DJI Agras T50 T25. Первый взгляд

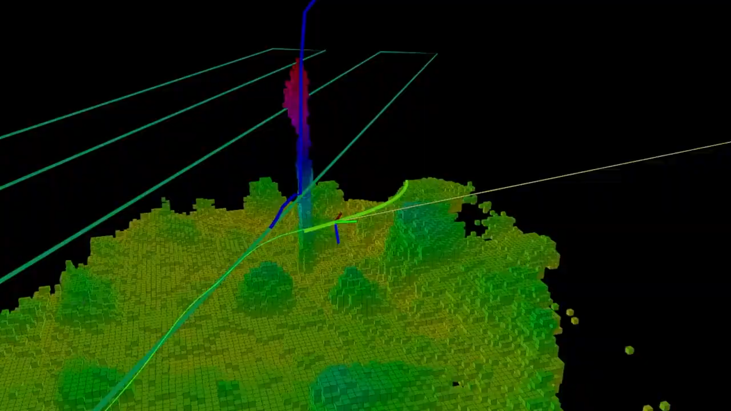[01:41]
With two sets of binocular vision sensors,
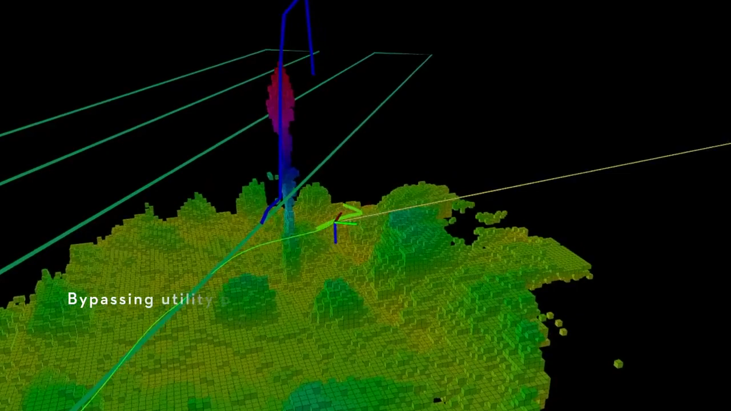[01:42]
it can accurately sense terrain and depict obstacles in detail for automatic obstacle bypassing and terrain following over steep slopes.